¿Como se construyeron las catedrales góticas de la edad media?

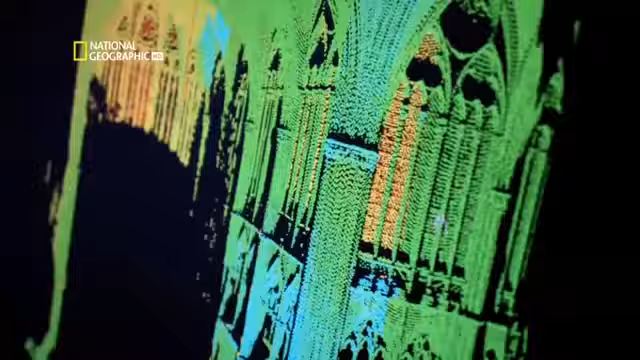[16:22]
Es una maqueta tridimensional altamente precisa una catedral virtual.
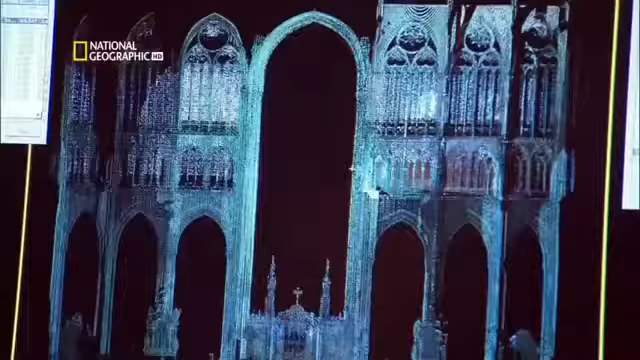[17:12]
Miden la distancia entre los pilares a tres niveles.
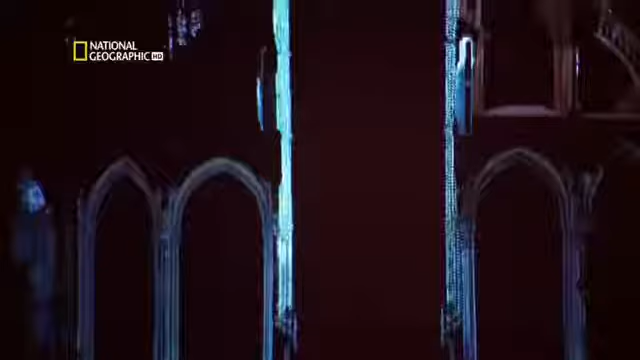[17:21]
Si los pilares están rectos la distancia debería ser la misma.
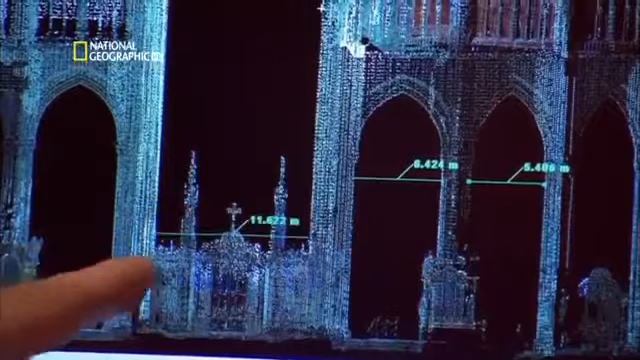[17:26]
Tomaremos la medida del punto más bajo que es 11,6 metros como medida de referencia.
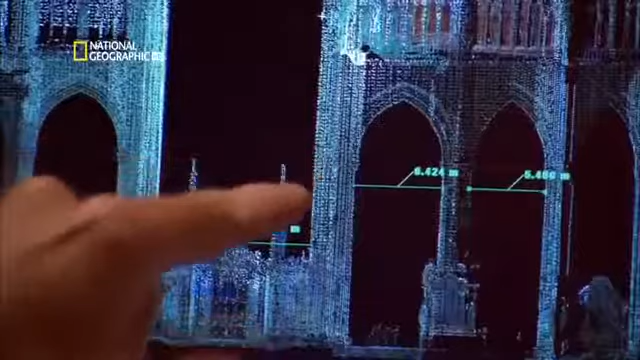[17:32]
Si subimos dos o tres metros por encima la medida es 11 metros y medio. La diferencia es de 10 centímetros. Es considerable. Es una distancia considerable.
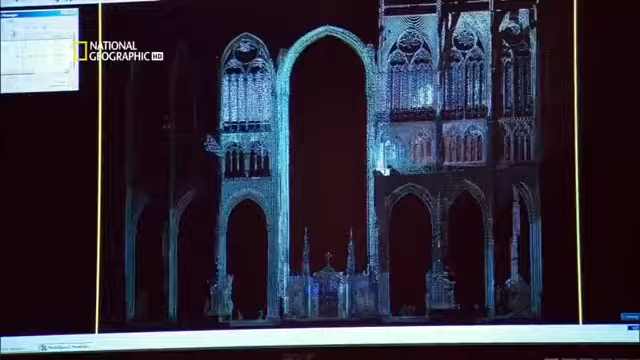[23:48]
el arbotante exterior no está en el lugar adecuado
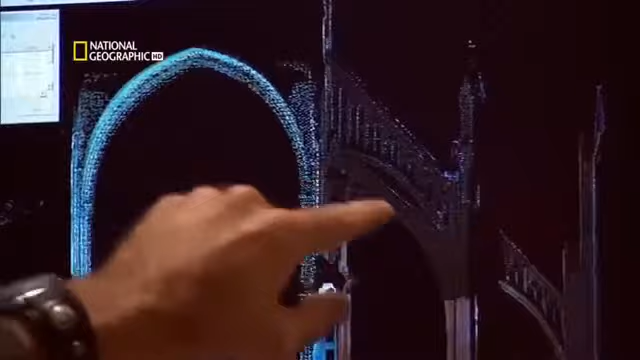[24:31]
aspecto que debería tener un arbotante parece sólido es una gran estructura maciza es un buen soporte
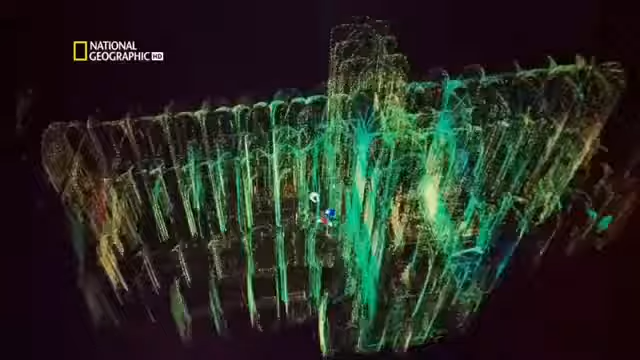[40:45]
vez pueden medir la altura de la catedral con precisión milimétrica
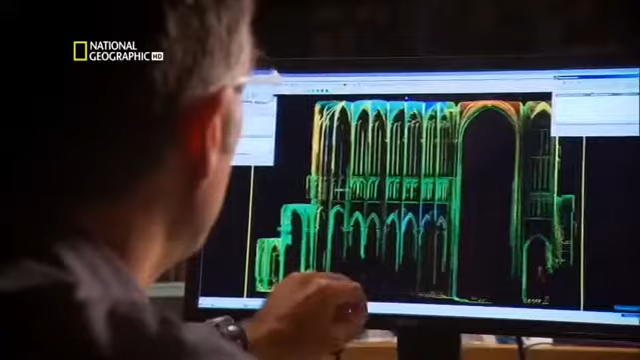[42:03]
vamos a tomar una medición aquí y otra en el suelo de debajo miden la altura hemos comprobado la altura y es
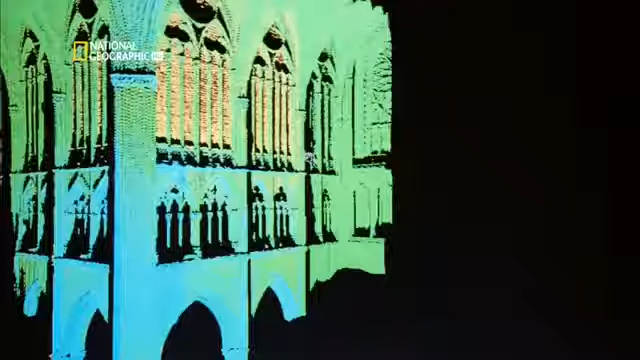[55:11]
es una maqueta tridimensional altamente precisa una catedral virtual
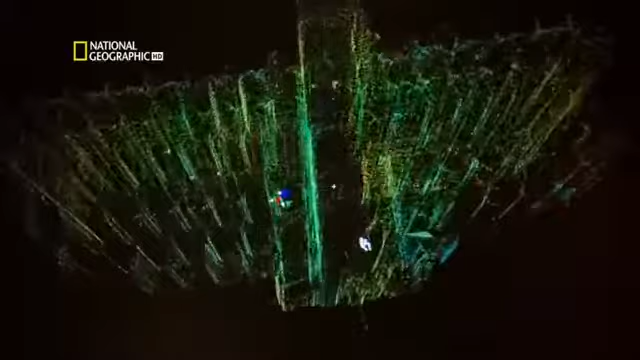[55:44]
herramienta para comprender con exactitud lo que pasa es una imagen maravillosa
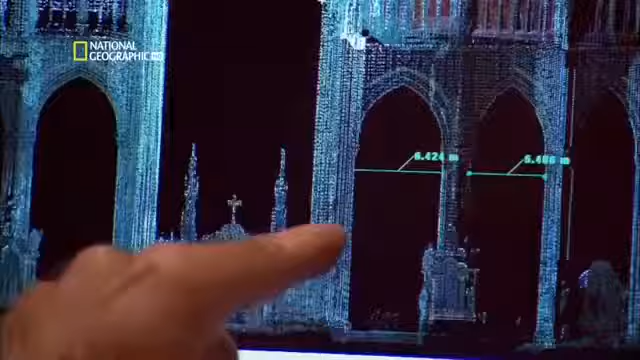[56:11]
tomaremos la medida del punto más bajo que es 11,6 metros como medida de referencia si subimos dos o tres metros
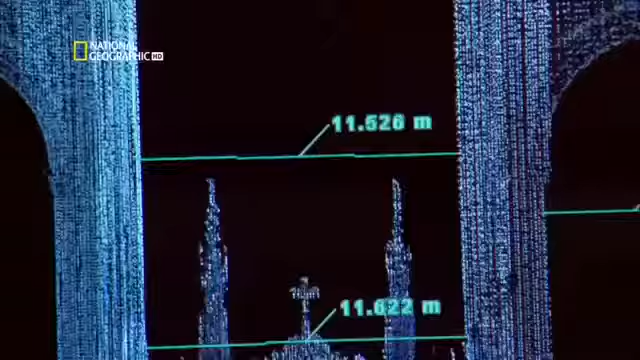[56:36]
vamos a subir a lo más alto del edificio y medir la distancia justo bajo los capiteles seleccionaremos un punto aquí y uno justo al otro lado
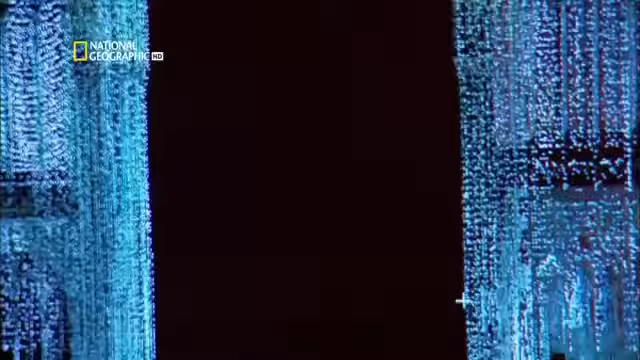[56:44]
la distancia es de 11,7 metros así que estamos hablando de una diferencia de 20 centímetros
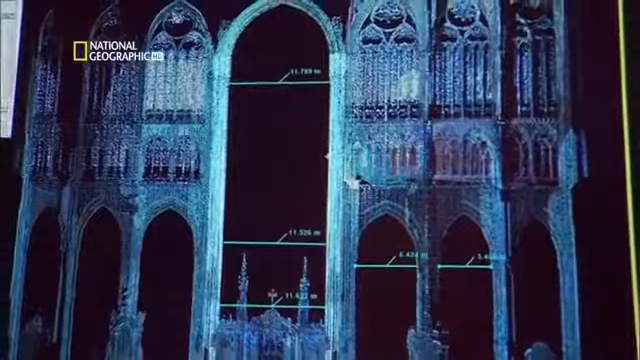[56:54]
la maqueta del láser revela que los arcos se mueven en dos direcciones distintas hacia adentro por abajo
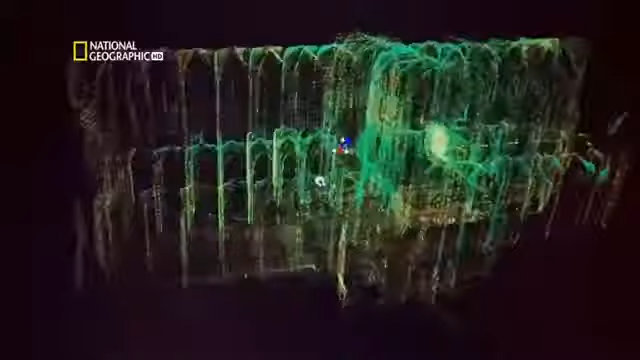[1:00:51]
medir la altura de la catedral con precisión milimétrica
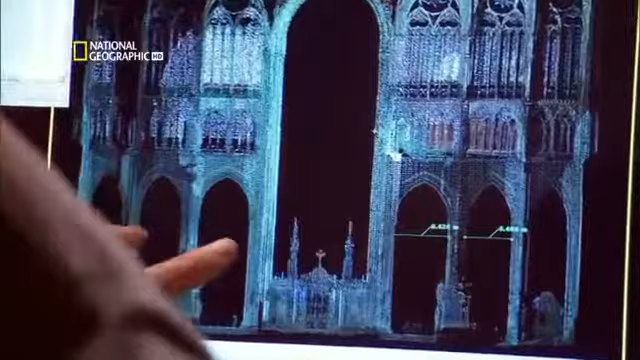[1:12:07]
podemos medir la distancia a distintos niveles de altura y empezaremos por la base
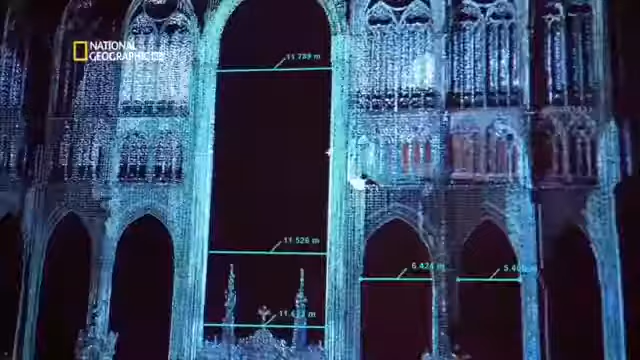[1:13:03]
la maqueta del láser revela que los arcos se mueven en dos direcciones distintas hacia dentro por abajo